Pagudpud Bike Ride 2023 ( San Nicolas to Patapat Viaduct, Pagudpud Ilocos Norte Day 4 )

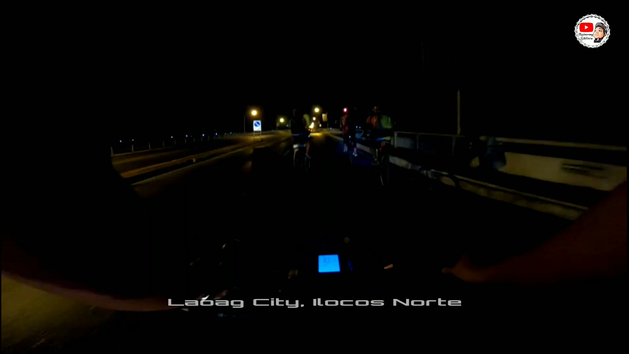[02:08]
Haba ng tulay dito sa lupa mo na tayo ng lawag.
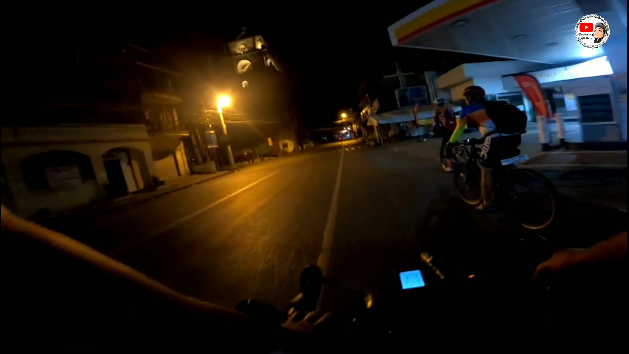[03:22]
Ito yung sinking tower ng lawag. Ito daw yung dulo ng simbahan.
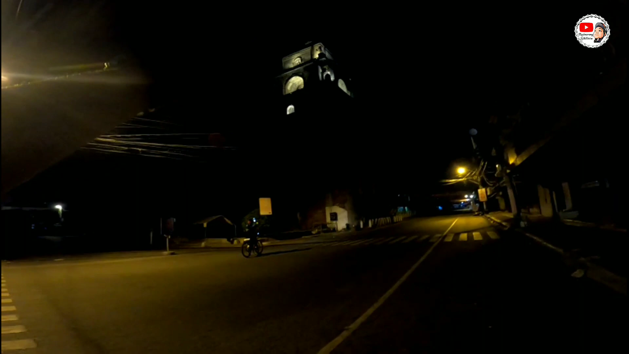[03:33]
Tapos yung the rest ng katawan niya lumubog na. Locos Norte Capital, nasa harapan natin mga master.
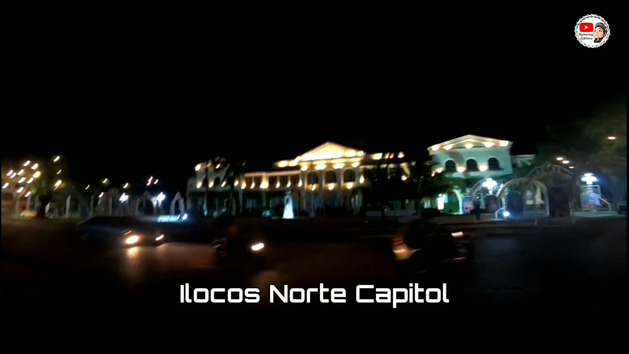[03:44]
Tapos dito na yung daanan namin papuntang Pagudpud.
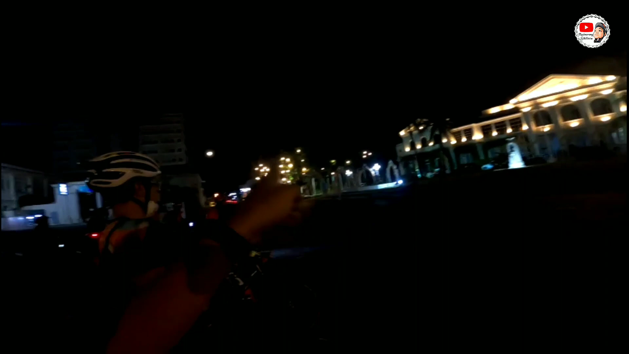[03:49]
Yun, update ko kayo maya maya mga master.
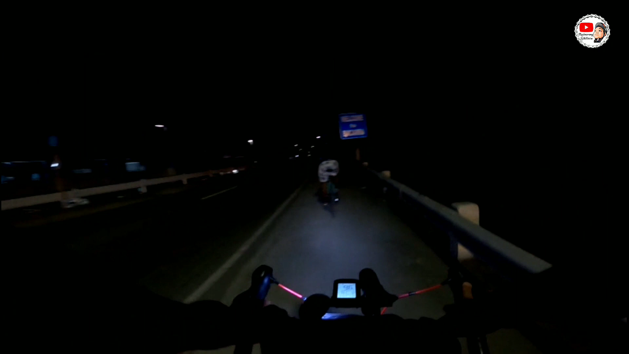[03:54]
Welcome to Bakara. Sa Bakara na kami mga master. Sa harapan natin yung ano, Bakara Public Market.
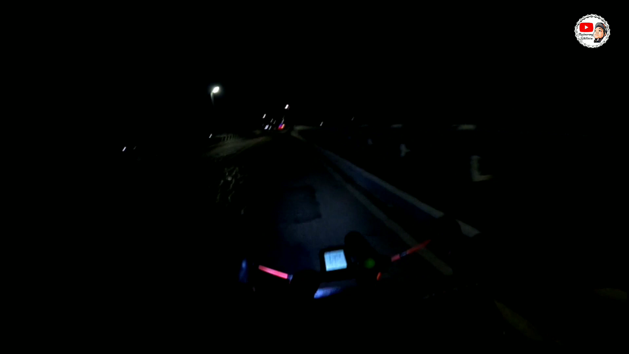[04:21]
Time check tayo, 4:04 ng umaga. Bali nakaka 539 kilometers na ako simula nung umalis ako sa bahay. Ayan. Titignan natin mga master kung hanggang ilan nang aabutin pagdating ng Patapat Bridge.